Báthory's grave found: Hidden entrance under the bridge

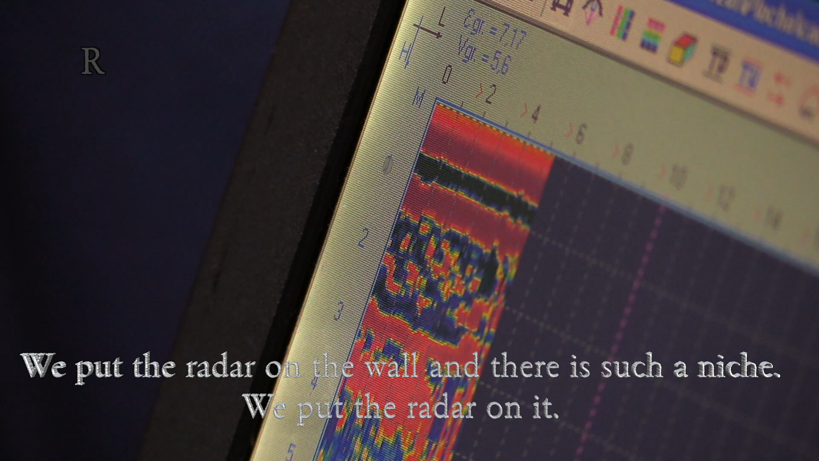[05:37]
Cestě. Tak jsme přikládali georadar na tu stěnu. Je tak. Ano.